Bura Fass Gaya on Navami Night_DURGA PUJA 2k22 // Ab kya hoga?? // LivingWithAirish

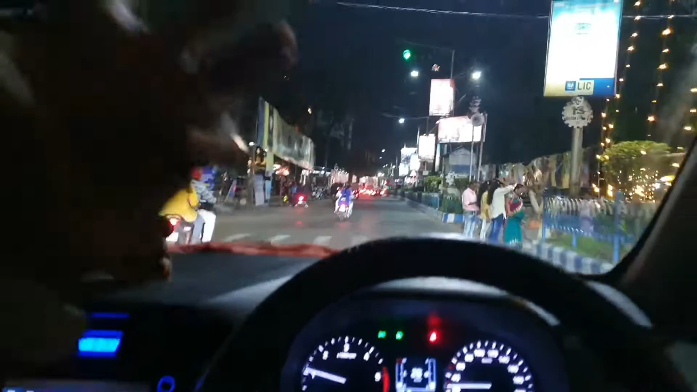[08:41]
कोई आदमी रुकता ही नहीं है, एकदम आपकी तरह बात सुनता ही नहीं है।
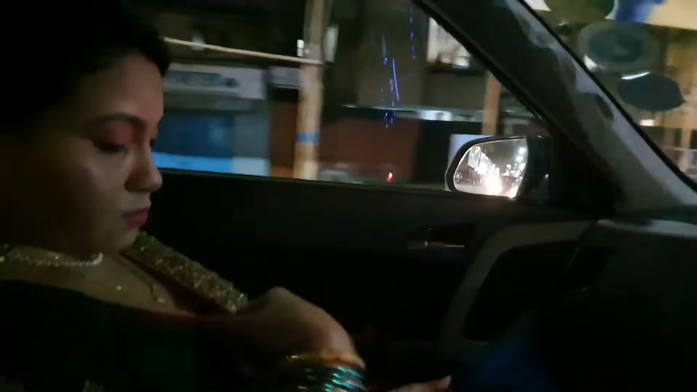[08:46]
ये बड़ी अच्छी बात कही यार। भाई भीड़ देखो यार, दाएं बाएं जिधर देखो उधर आदमी।
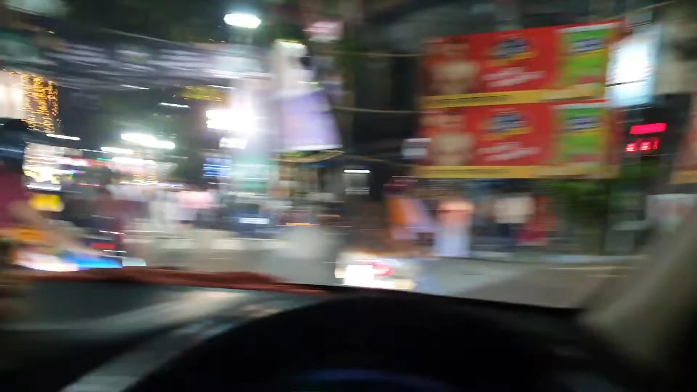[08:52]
अरे बाप रे बाप, चींटियों की तरह आदमी जा रहा है लाइन से, एक क्या बोलेंगे, शौक है भाई देखना।
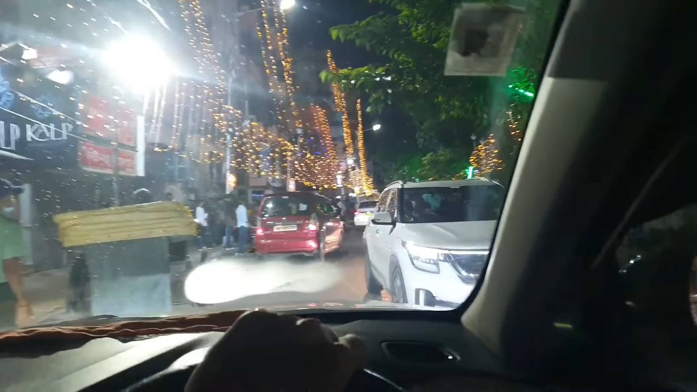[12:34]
इतना रात हो गया, अभी भी कितना आदमी है रास्ते में। पुलिस भाई ताबड़ तोड़ चलान काट रहा है, मतलब फाड़ दे रहा है, काट काट के बुकलेट खत्म कर दे रहा है भाई, इतना काट रहा है।
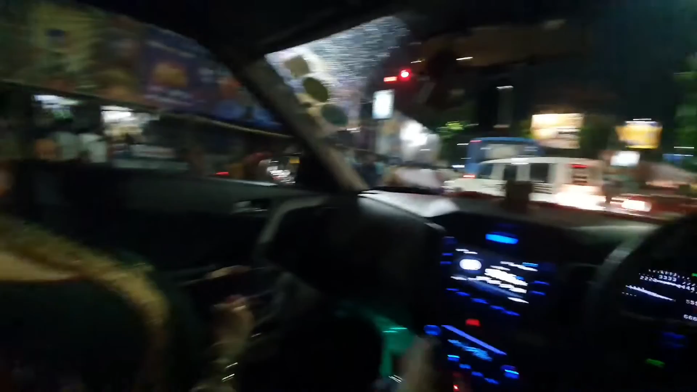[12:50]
पर इस बार कोलकाता पुलिस बहुत अच्छा, हाँ मैनेजमेंट बहुत बढ़िया किया। एक भी मेन रोड पे कंजेशन नहीं हुआ, ट्रैफिक बिल्कुल भी स्लो नहीं हुआ एक मिनट के लिए भी। आप देखिएगा ये ब्रिज में अभी चढ़ने वाला हूँ, यहाँ पे नॉर्मल डेज में भाई कितना लाइन रहता है, अभी देखिए पूरा ब्रिज खाली है।
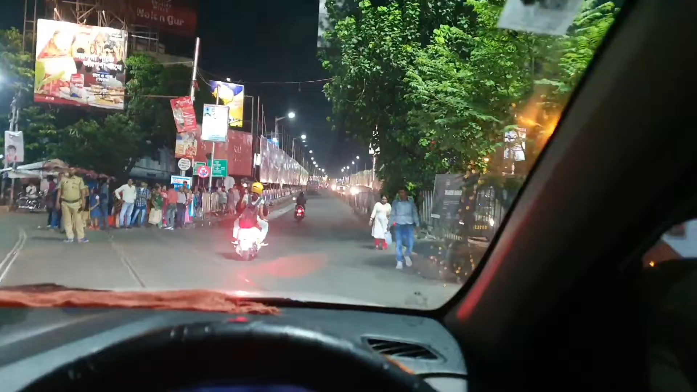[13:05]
ये मतलब इमेजिनेशन से बाहर है, अभी कैसे कर रहे हैं उनको ही मालूम है।